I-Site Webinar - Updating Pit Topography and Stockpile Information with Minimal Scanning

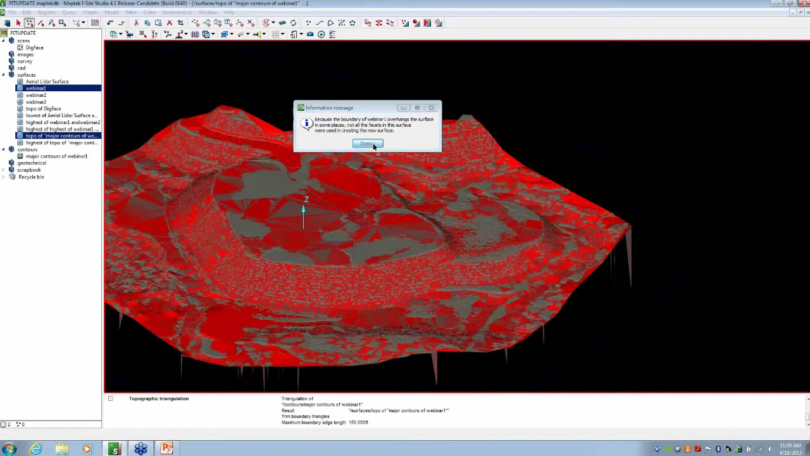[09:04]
For some reason, it didn't really like it and threw some ugly spikes on the bottom. But we can go ahead and clean those out without much problem.
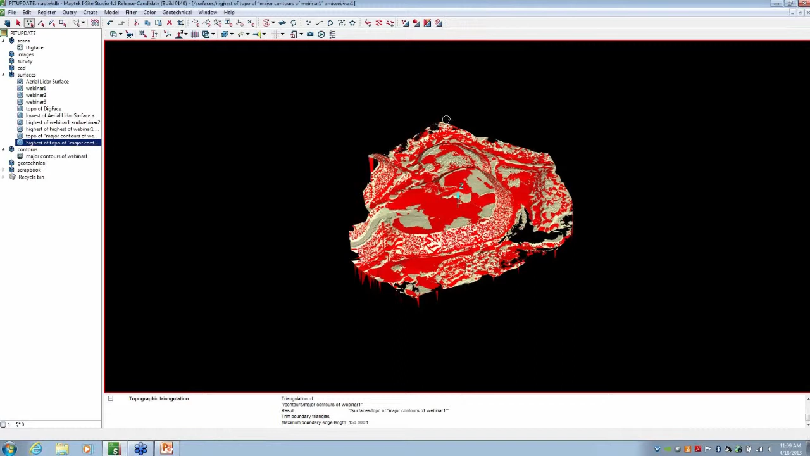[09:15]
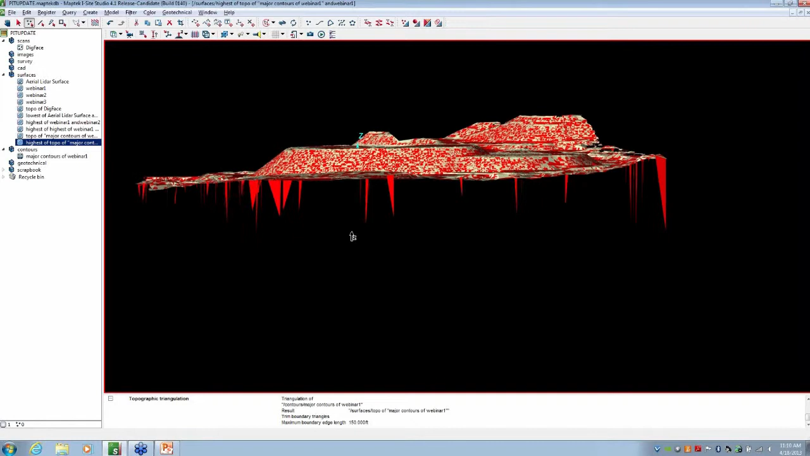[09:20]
And it looks like it, for some reason, put some holes in there as well.
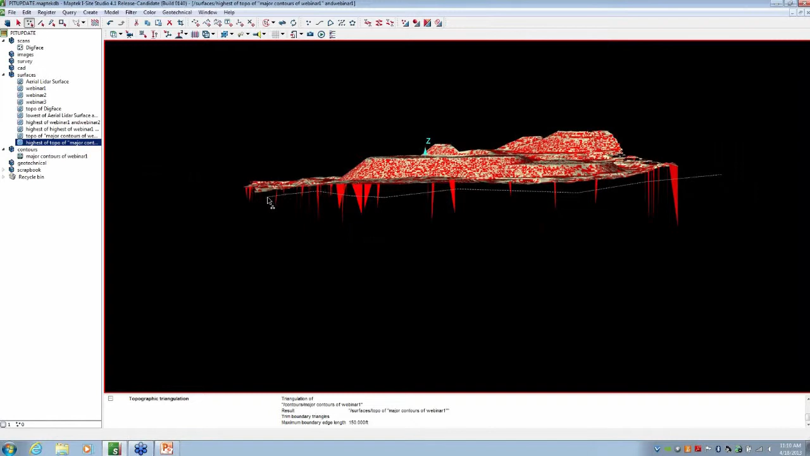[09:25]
We've got some good tools in here. We can go ahead and clean that up.
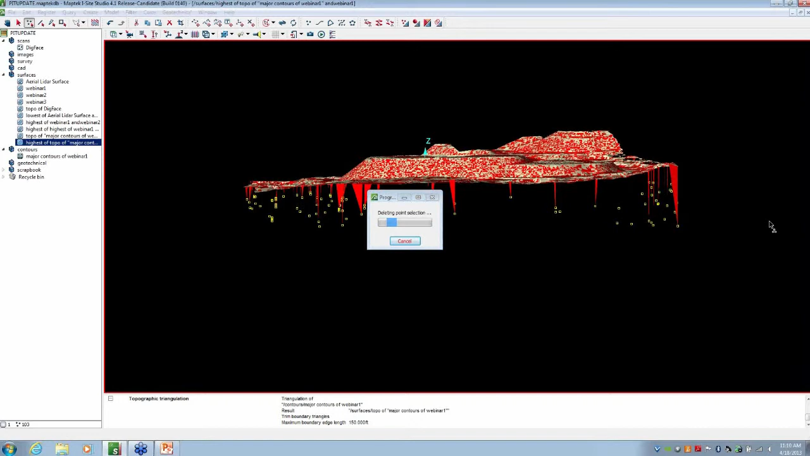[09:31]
So this is a good time to go over some of the
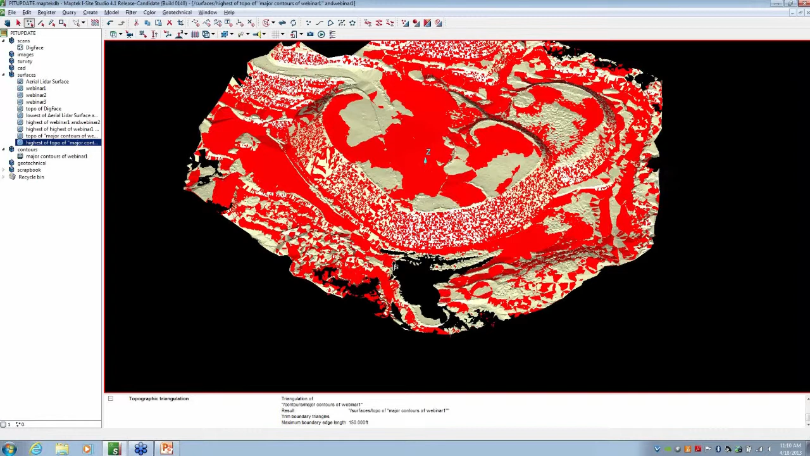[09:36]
triangulation modification tools that are in Studio. If you find an area like this, you can highlight it, and we can actually fill holes. So this will go through and just look at all of the surrounding surfaces there, and it'll fill those in for us.
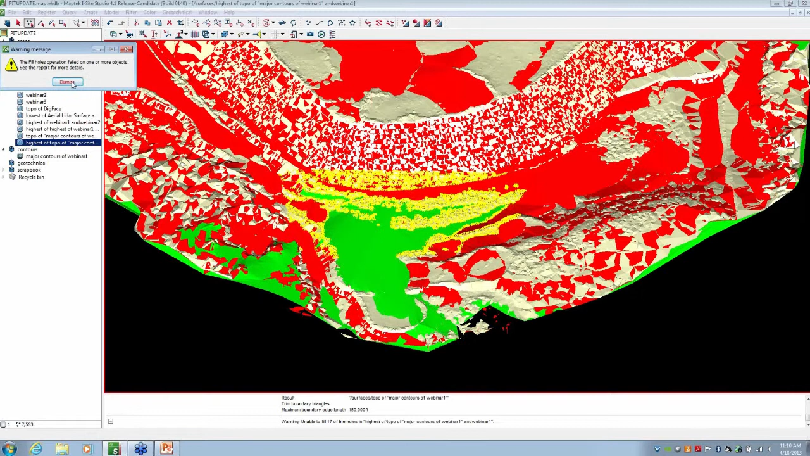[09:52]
So now I'm going to go ahead and color this a single color so we're not looking at it when it looks like it's all patched together.
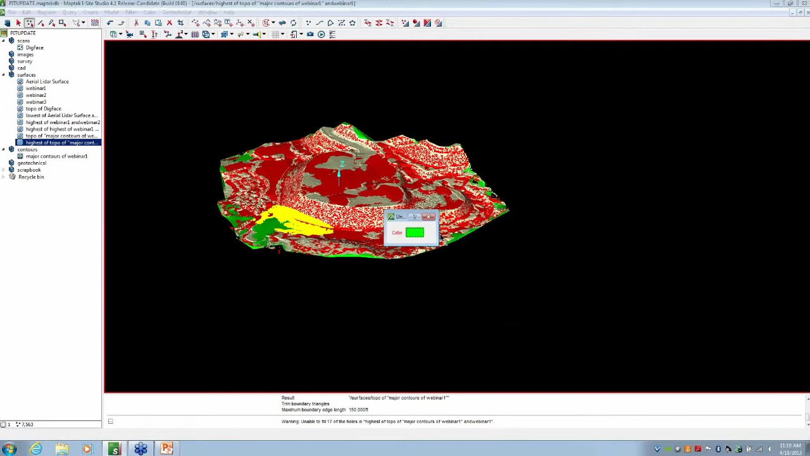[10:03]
Make the whole thing solid green. So now that we have this new one, And it doesn't look like it added that there. Kind of frustrating, but I'll just go back to the one that we had that did. We can take this new updated
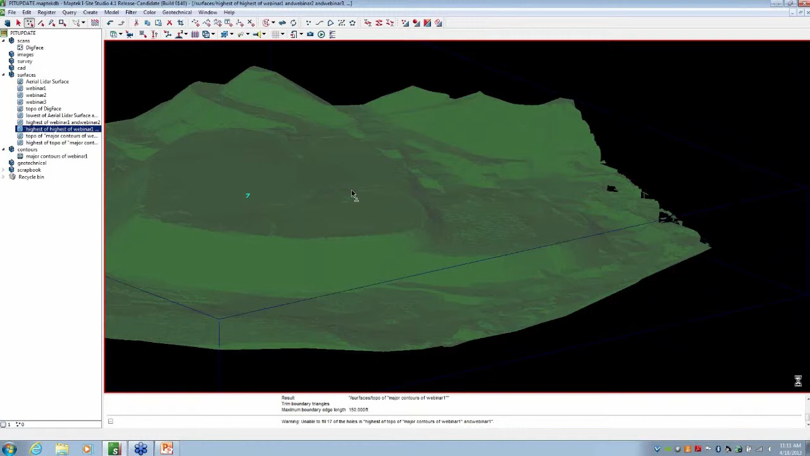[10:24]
surface and we can create contours out of that and export those back out.
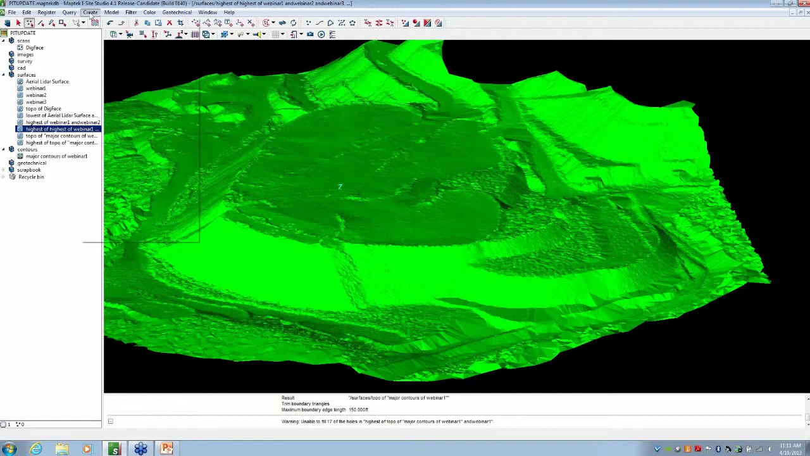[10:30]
So when you're creating contours in Studio, it auto-populates these two boxes here, the upper end limit and the lower limit, with the highest and lowest points. I like to go ahead and round these off to a nice round number, so we'll say this is the 1,075 in this instance, and I'll just go ahead and make the 895 on the dot our lower. And we can keep those contours at a 5-foot interval. We can change that to whatever you'd like. I'm going to go ahead and make them red, and let's add some minor contours.
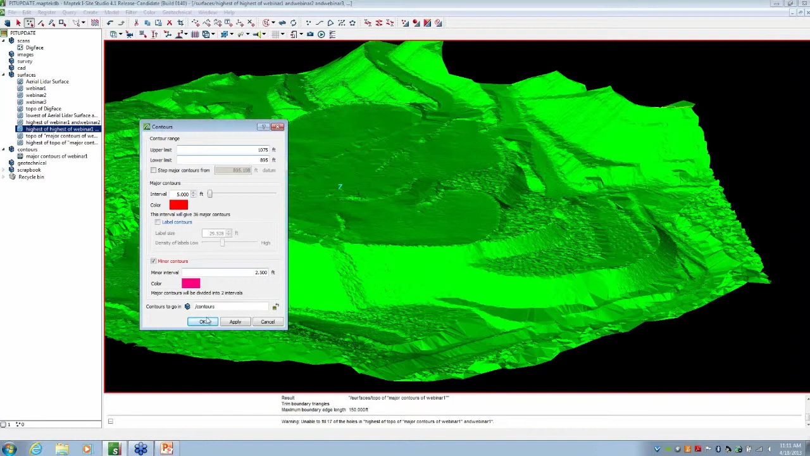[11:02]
So now that we've got these updated contours, I will go ahead and throw in the old ones.
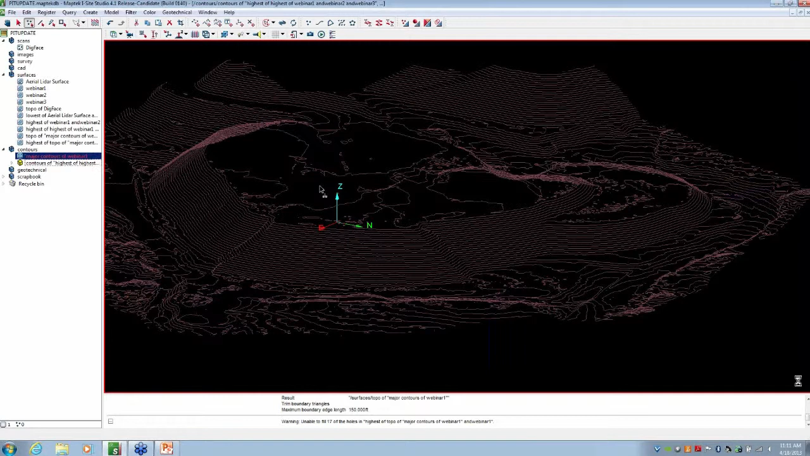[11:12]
And didn't realize I made both of those red. Let me make the old contours green. We can kind of see the contrast there a little bit easier.
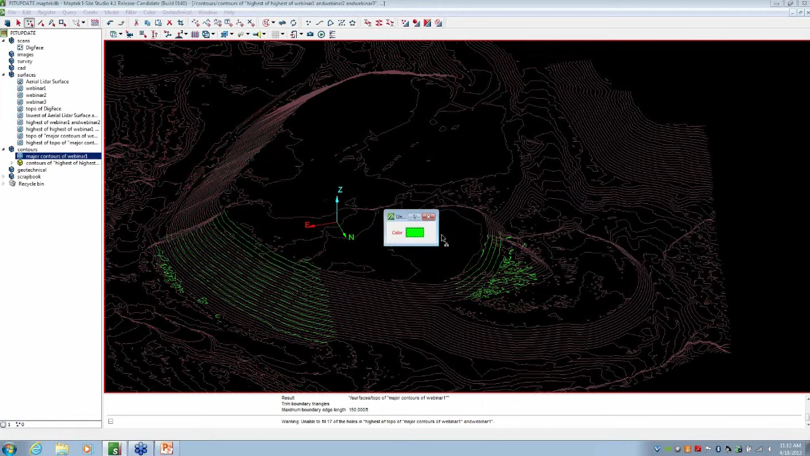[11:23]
And you can see that now we've got a new set of contours that have been updated. And they have added that upper lift as well as the lower lift.
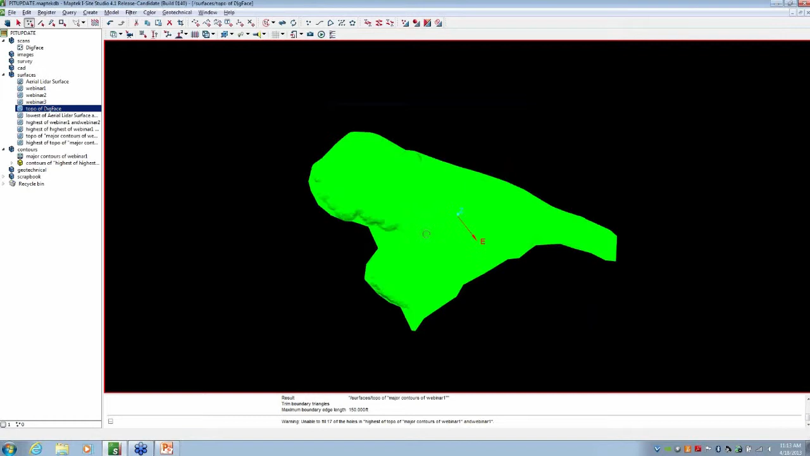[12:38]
But if you find that you have a triangulation and you need to make it smaller,
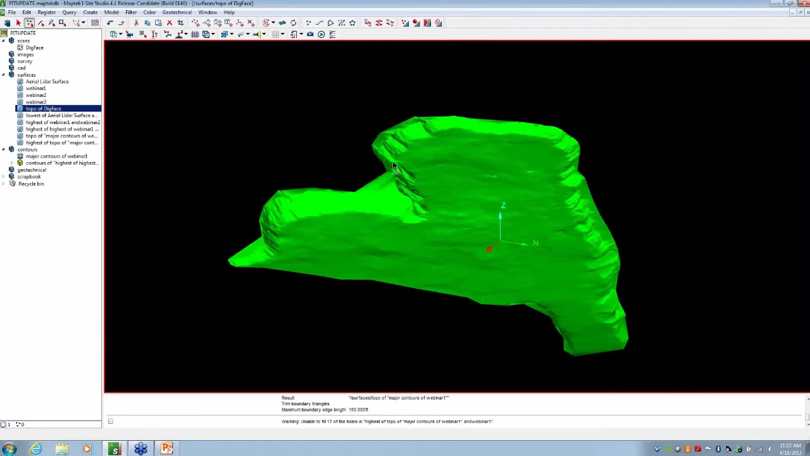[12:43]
to make it more of a manageable size, we've got some tools that can do that. So once you have a triangulation in your viewer, you can actually simplify those triangulations by facet count. And it'll default to 50% of the initial facet count. And you can use the slider bar to put it to any limits. So if you wanted to make sure that it was under 20,000, we can make it 19,999. And you can go ahead and preserve the surface boundaries.
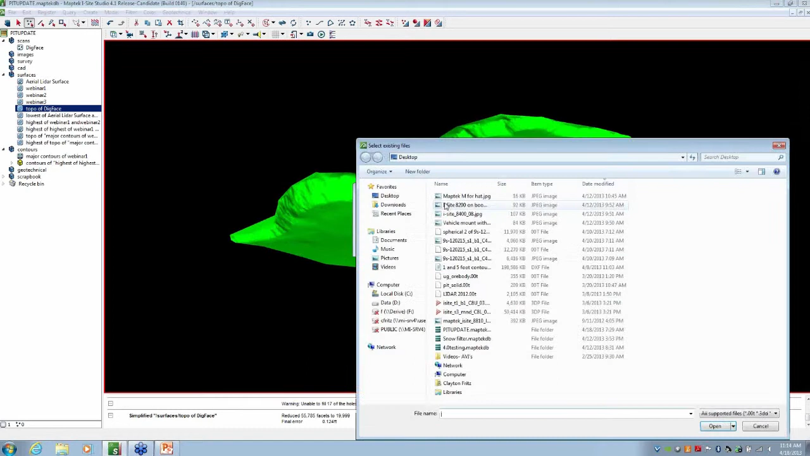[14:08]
a variety of different file formats. And I'll just kind of go into what some of those are right now. So you can see the supported file formats.